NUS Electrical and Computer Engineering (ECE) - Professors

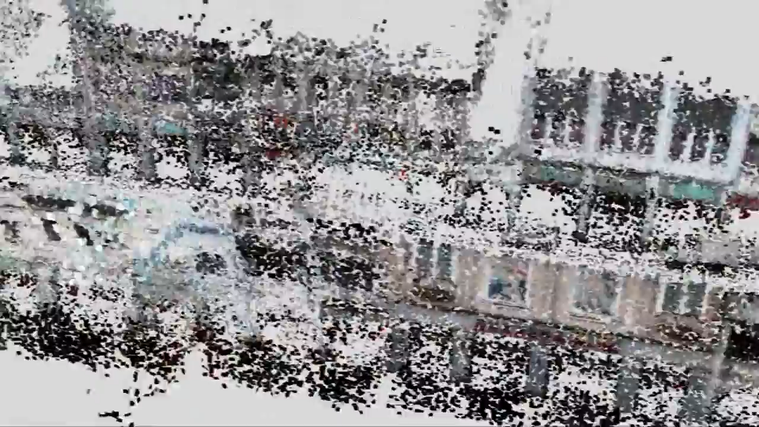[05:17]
Then we can reorganize those point clouds into texture mapped 3D models.
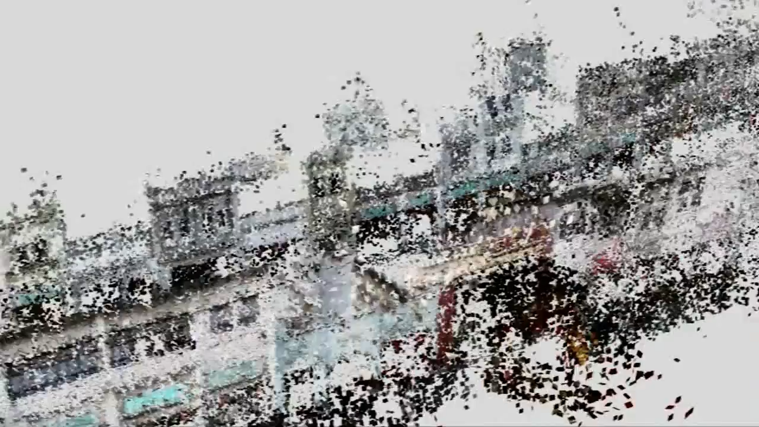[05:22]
Those models, they are virtual representations of the real world.